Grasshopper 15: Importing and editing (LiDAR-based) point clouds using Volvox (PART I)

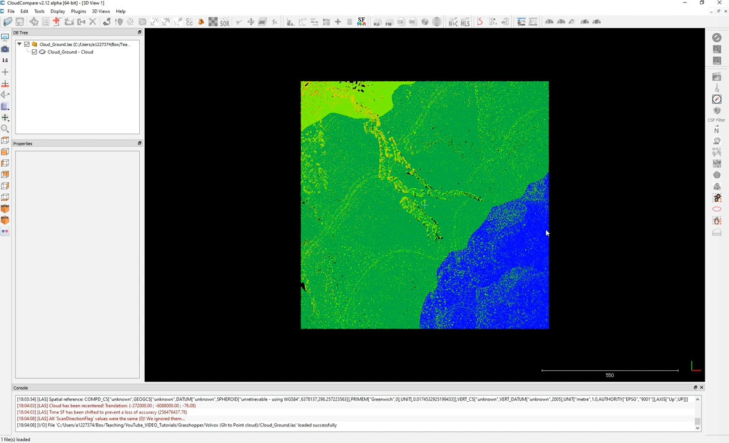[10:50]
So I have these, um, set of point clouds.
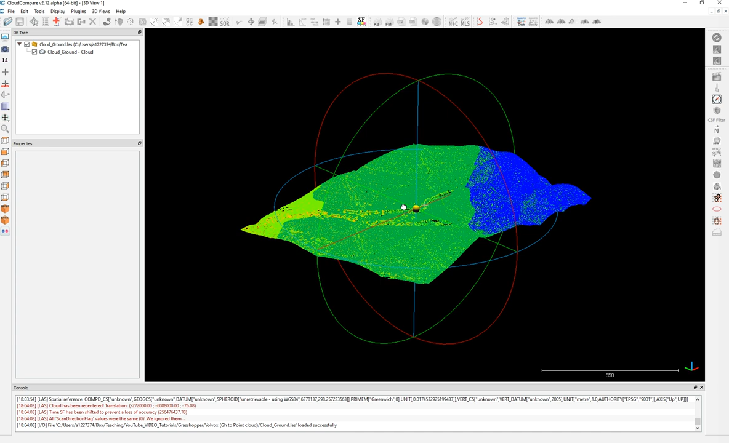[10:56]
I already did the segmentation. So I already structured only the ground. Okay. To make it simple and lighter.
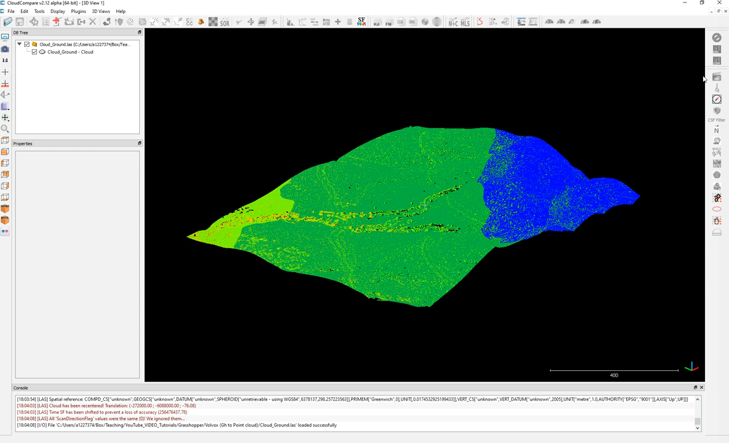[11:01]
So you can use the EDL, which is the item lighting open GL shader. Yeah.
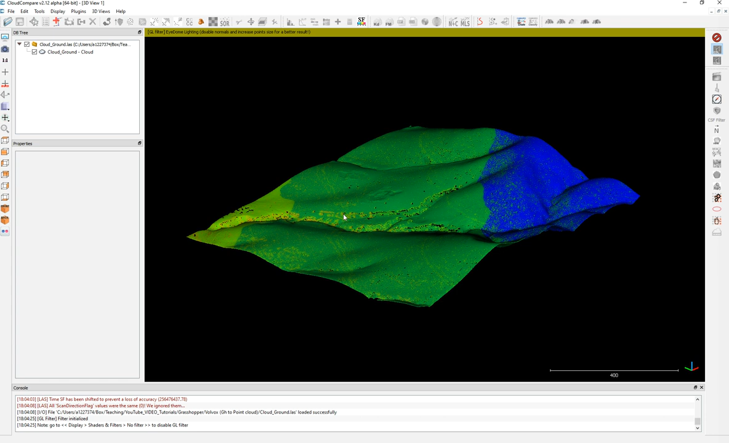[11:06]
To shade your points. Okay. So these points have different scholar fields. As you can see, doesn't have, they don't have RGB. And I will explain you later. Why is this important? The scholar fields are information that is added as, um, as,
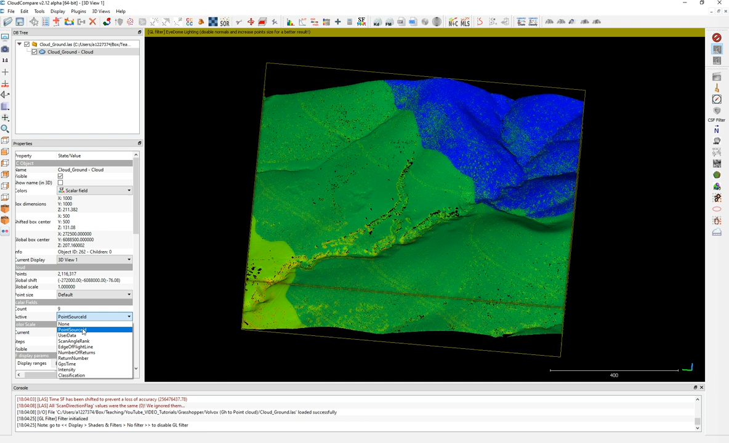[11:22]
um, um, important information for each point, like the point source, user data, scan angle, et cetera, and intensity. Like this case. So you can see the intensity of the points and you can classify the points based on intensity. So like, this is the intensity. I will show you showing a gray scale. It's fine. That's what maybe import or export it to a Rhino. So it doesn't have RGB. Let's keep it like this simple. So once it is there, you just click in save and then you choose the E 57 cloud.
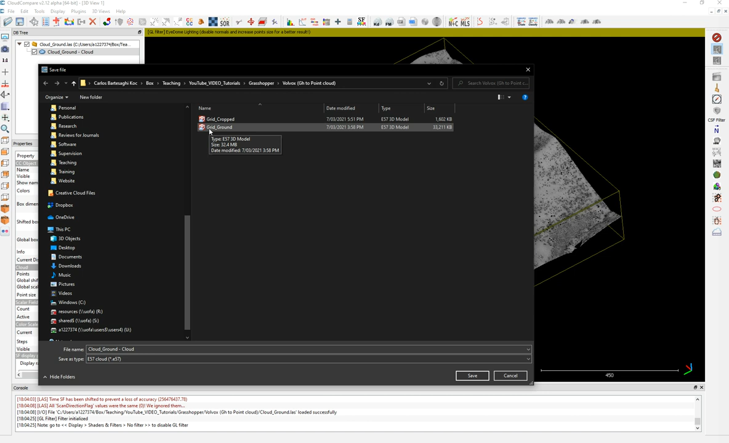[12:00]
Okay. I already have one here saved, which is the great ground. So I know these, the 33 megabytes. It's only contains 2 million of points of ground surface. Okay. So what we're going to do next is after saving in 50,
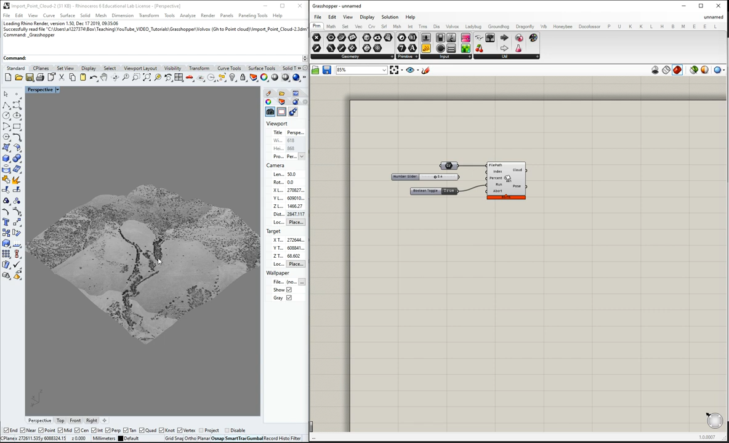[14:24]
and then we have the set of clouds there, or we just can work directly with this output. There's no problem. So what we're going to do is if we want to extract these points and bring it into Grasshopper, we will call this a low 57 point cloud. If we want to bring it into Grasshopper,
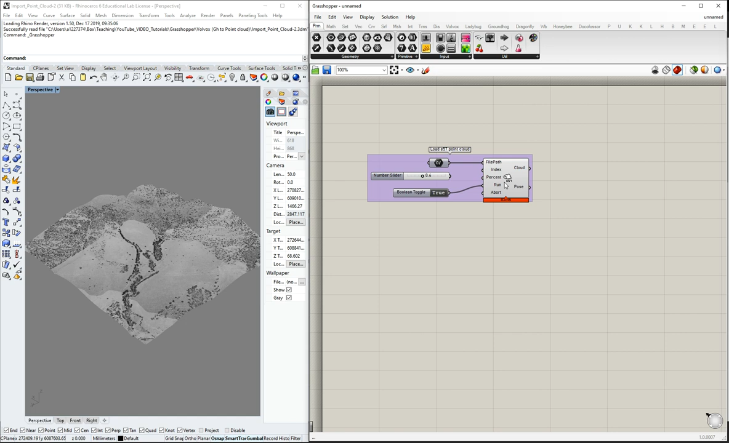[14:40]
right into Rhino, right now, they're just points. Let's zoom.
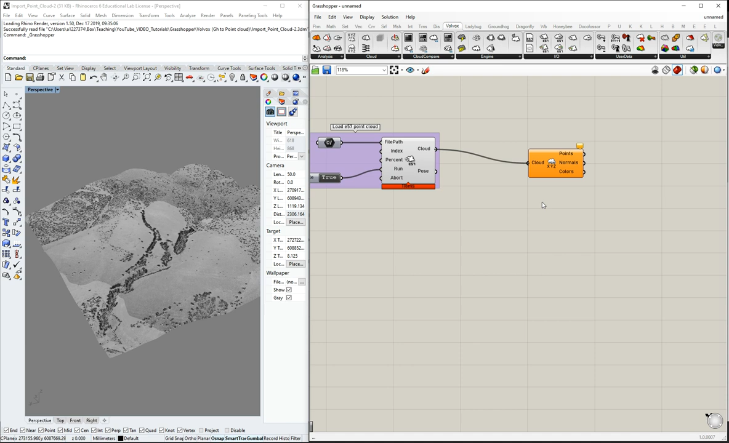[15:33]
So we go to Vault Box and we go to cloud, deconstruct clouds. Okay. And we connect our cloud there. So it will take a couple of seconds. And then our cloud has been deconstructed. So as you can see all the points there.
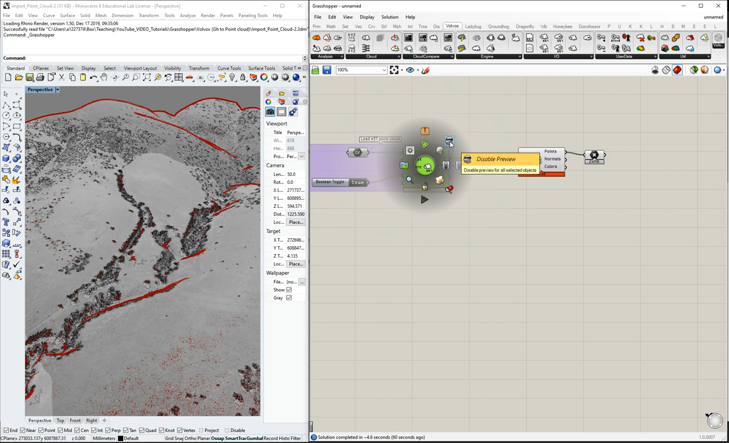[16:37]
Okay. I'm going to disable the preview of this. And I'm going to disable this preview.
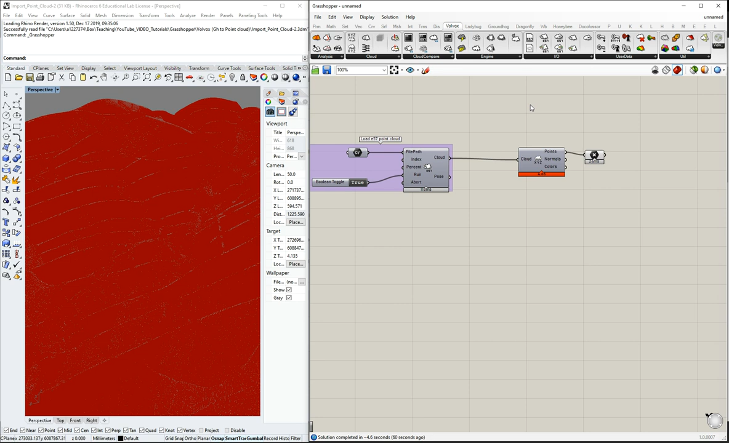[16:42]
So it's not heavy. So you see all the points. Then you can bake them, extract them in a particular layer. These are our layers.
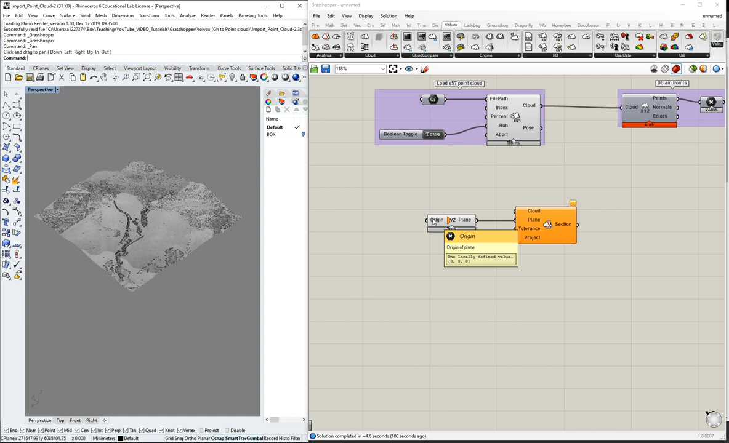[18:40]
So we're going to get a YZ plane. Okay. I will connect the plane there. And then I can add an origin. To make it simple, I can use a point and connect the point. At the moment, nothing is working. Just keep it simple. Then we can use a tolerance. The tolerance is an intersection events from a point cloud and plane. In this case, we can, we can, this is 0.01. I will put it in 0.1. It can be 1.1. It can be any other number. I will show you later why. Then we need a Boolean toggle.